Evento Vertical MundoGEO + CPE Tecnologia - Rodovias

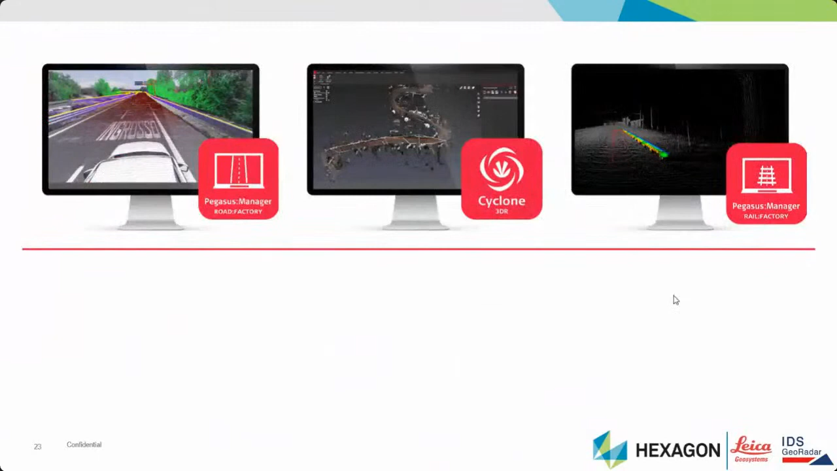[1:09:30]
e agora a gente entra na parte de software do sistema então a plataforma do Pegasus é basicamente a Pegasus Manager dentro disso a gente tem uma plataforma chamada Road Factory que é específica para a rodovia então eu consigo extrair de forma automática as faixas de rodagem as bordas da estrada as barreiras o MDT cabeamento análise de clears que é a parte de espaço livre depois eu posso trabalhar na nossa plataforma do Cyclone 3D Reshaper onde eu vou poder combinar dado
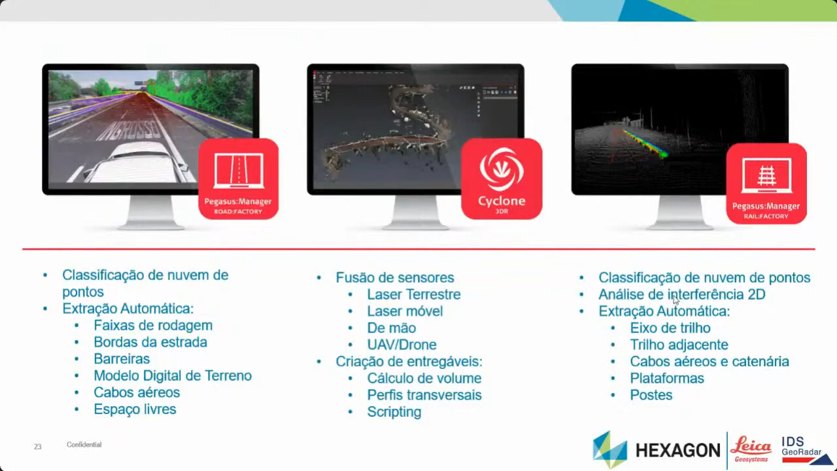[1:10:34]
ferroviário e com extração automática de feições não vou entrar em detalhes nas feições de ferrovia uma outra hora a gente pode falar criar um webinar só de ferrovia a gente apresenta isso para vocês
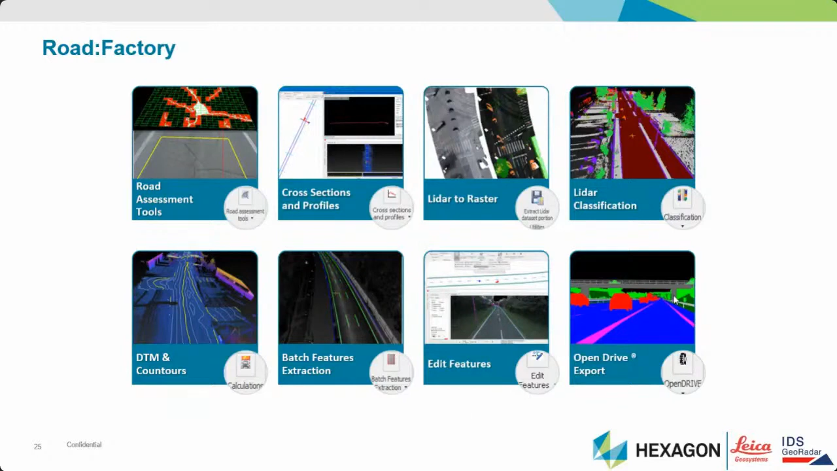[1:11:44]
das principais hoje as atividades que alguns clientes nossos de forma global tem executado com o Pegasus é coletar os ambientes preparar o dado e exportar na plataforma OpenDrive que é uma das plataformas utilizadas pelos veículos autônomos então isso é um outro segmento de mercado e aqui vai ter um vídeo agora
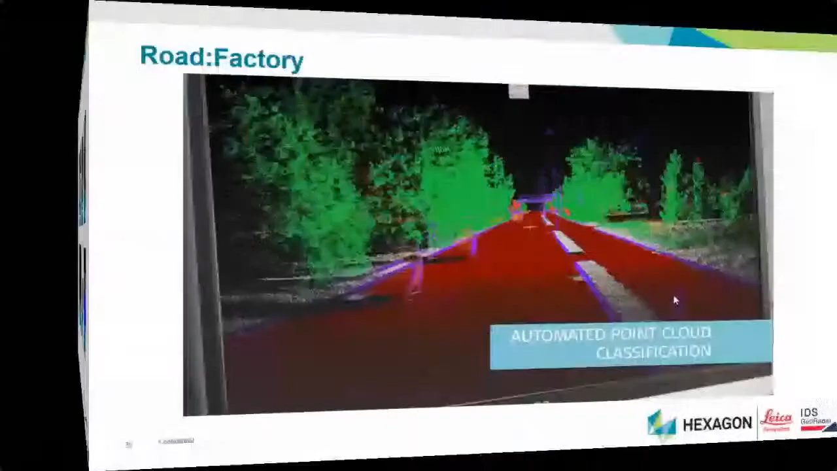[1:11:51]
do uso da ferramenta
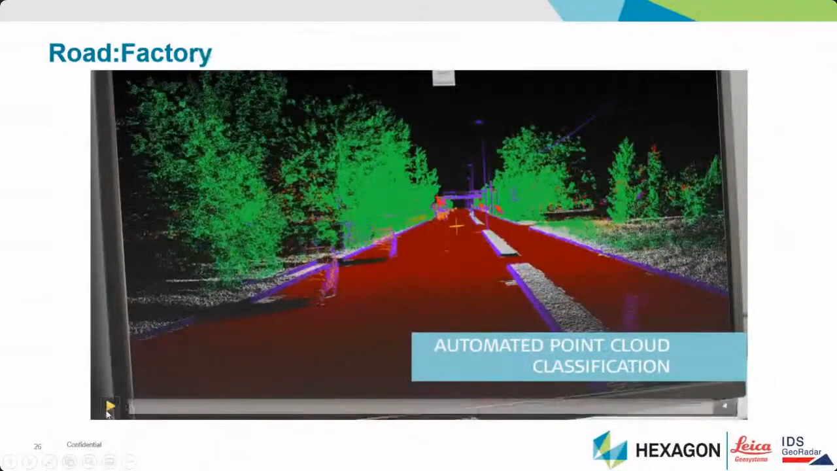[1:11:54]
do Road Factory como que ele faz fazendo os processos então eu estou trabalhando isso já é
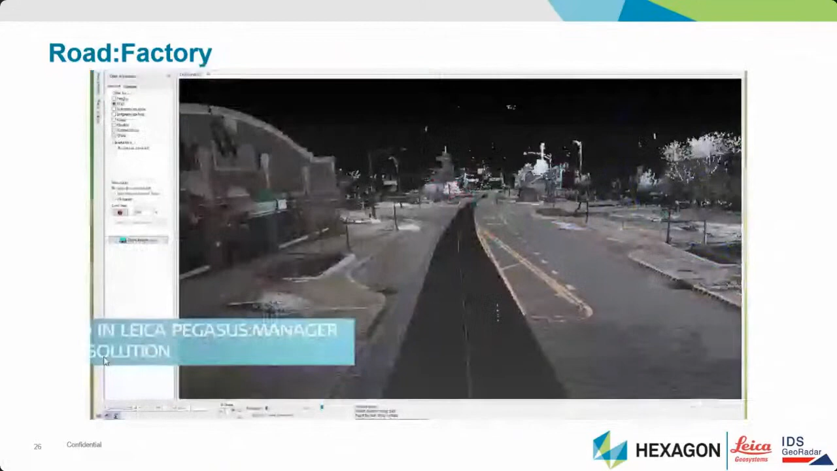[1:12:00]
no escritório eu já faço classificação do dado
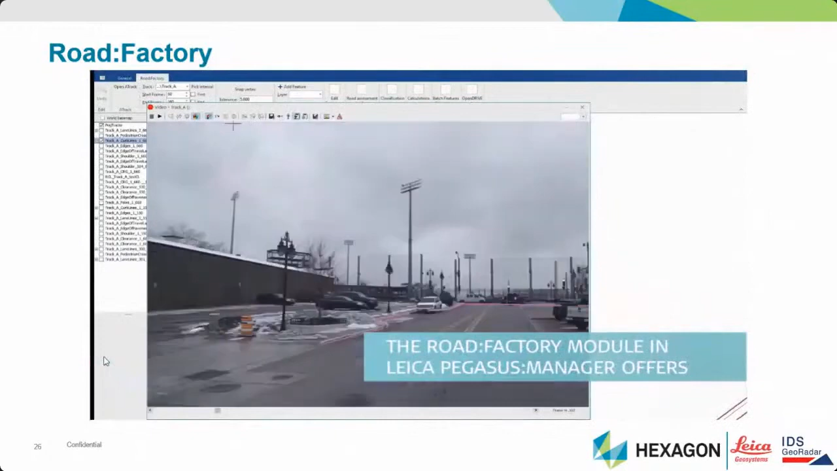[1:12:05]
ele vai já desenhar automaticamente o meio fio de forma
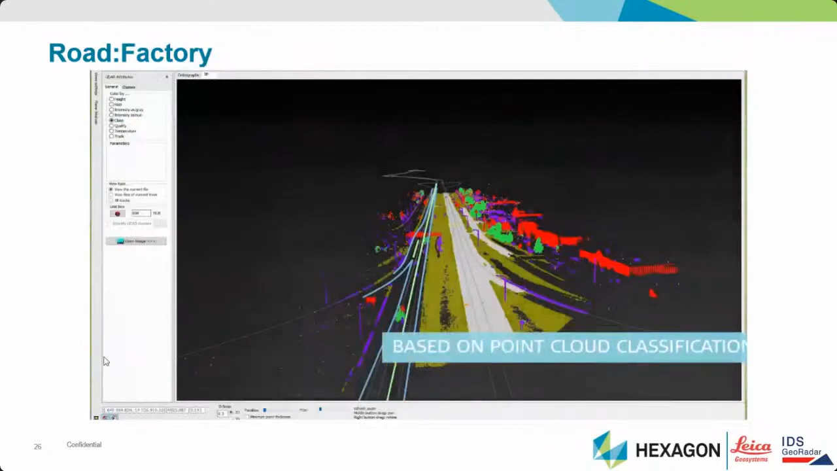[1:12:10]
extrai isso e já gera um vetor esse vetor pode ser um shapefile ou um arquivo DXF
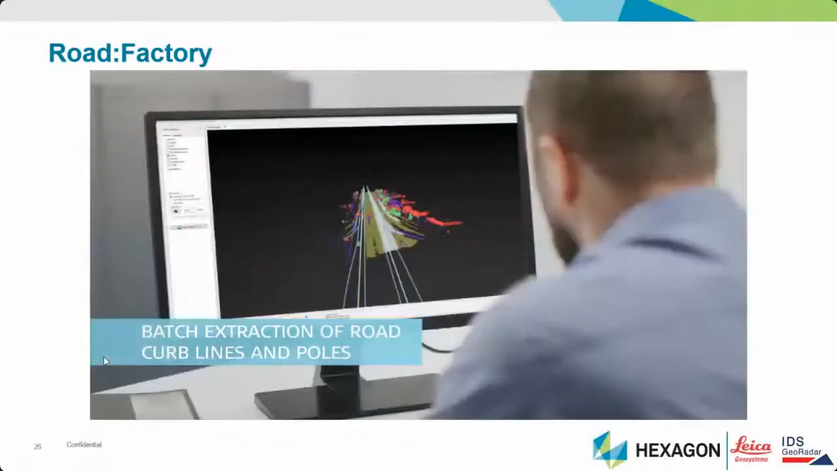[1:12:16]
já vai extrair também a parte dos cabeamentos
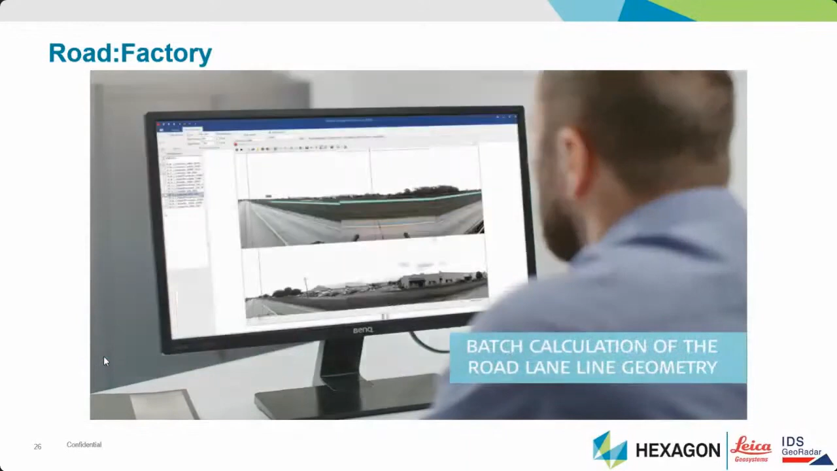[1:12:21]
postes e eu tenho tudo isso sincronizado na minha plataforma de software do Pegasus Manager automaticamente eu consigo visualizar a imagem nuvem de pontos mais a vetorização extraída de forma automática então eu consigo por exemplo fazer 100km de linha de faixa por exemplo com um
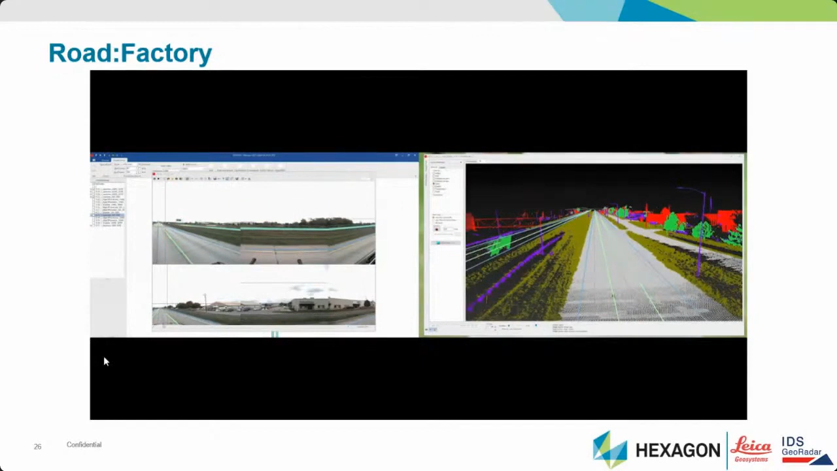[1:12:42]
clique então isso é bastante importante para o processo de otimização de escritório
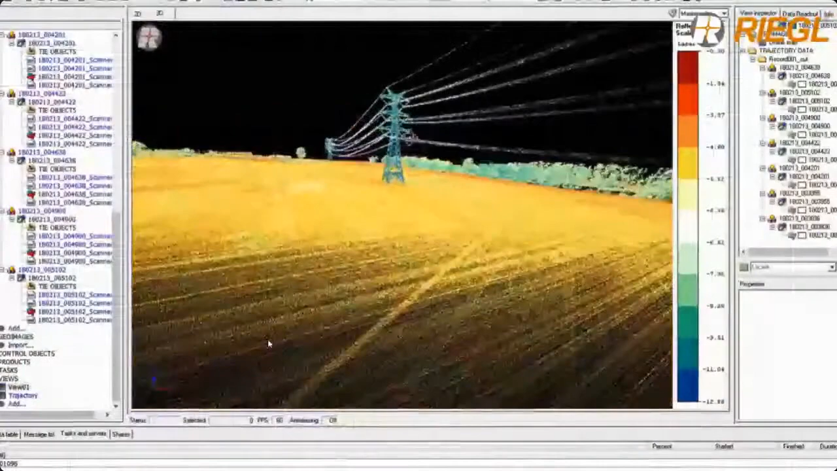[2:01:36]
o scanner ali ele tem uma visão de 180
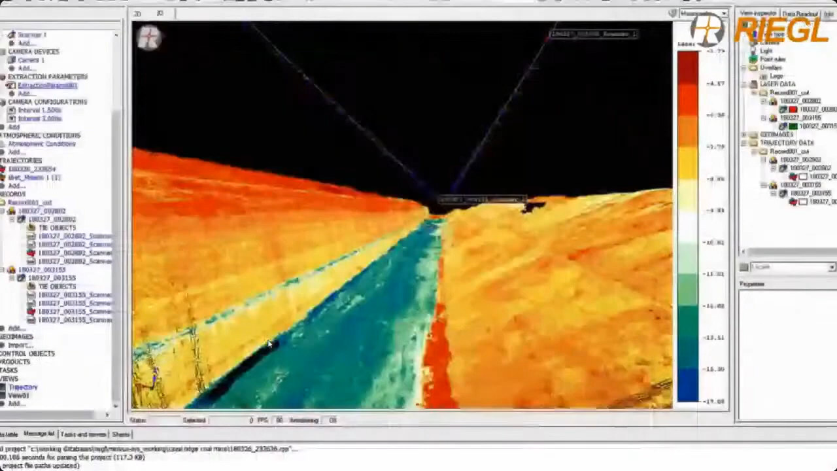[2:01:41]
graus para baixo então mesmo eu voando do lado da linha de transmissão